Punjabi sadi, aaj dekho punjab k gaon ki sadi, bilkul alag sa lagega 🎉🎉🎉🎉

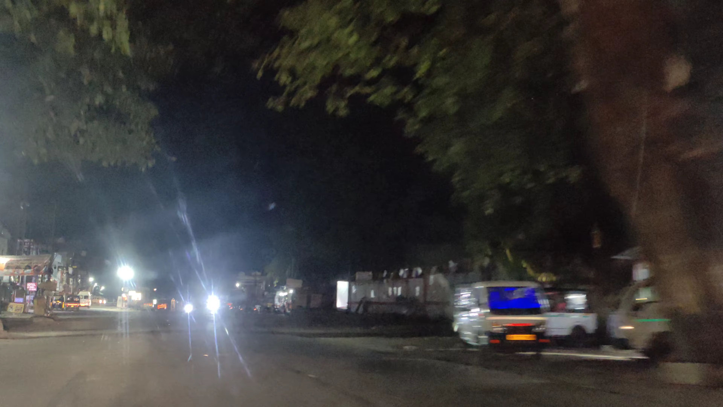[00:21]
और मतलब 12:30 हम लोग सोए और मॉर्निंग उठ गए थे हम लोग 3:30, और निकलते निकलते हो ही जाता है आप लोगों को, 4:30 के आसपास हमारा ये कुछ टाइमिंग है, तब हम लोग निकल गए थे। और हमारे देखिए यहाँ पे लोग कितने जागरूक है जो वॉक में निकले हुए हेलो हैं।
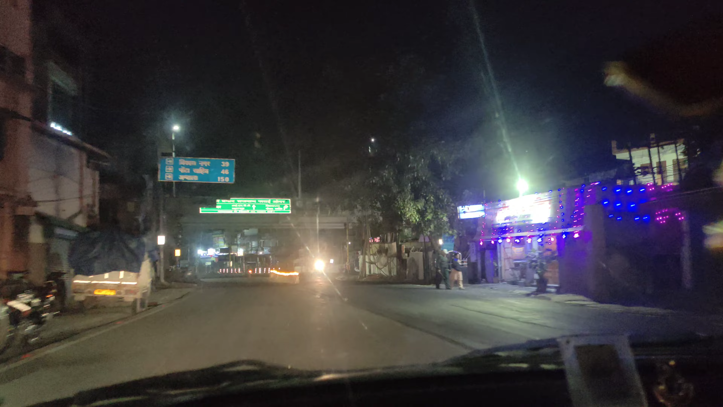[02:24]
देखिए मॉर्निंग वॉक करने वाले, कितने अच्छी बात है, अपने सेहत का ध्यान रखना अच्छी बात है।
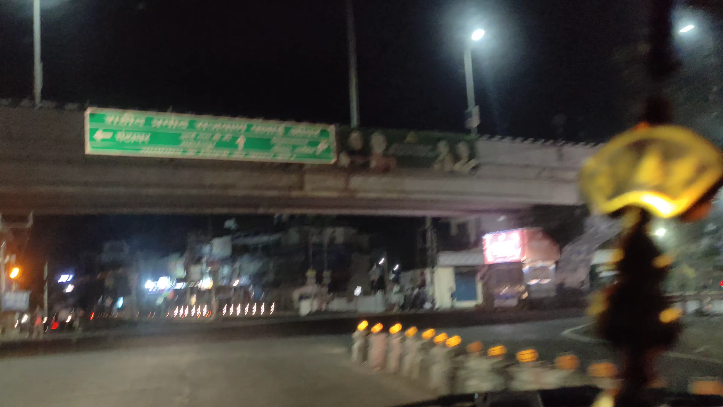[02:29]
यहाँ पे देखिए आप, फिर भी हमें गाड़ियाँ दिख चुकी है, क्योंकि हमारे तरफ बाकी लोग भी होंगे जो निकल रहे हैं।